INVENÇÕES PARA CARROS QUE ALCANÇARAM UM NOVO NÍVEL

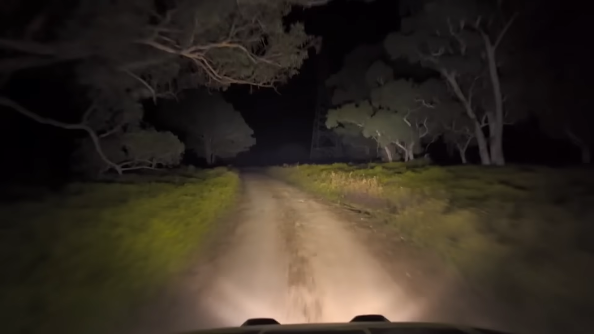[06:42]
Além do ajuste pontual de direção, devido a tanta abundância, foi necessário criar um controle remoto especial. O alcance máximo de iluminação é de 939 metros e a largura máxima é de 164 metros.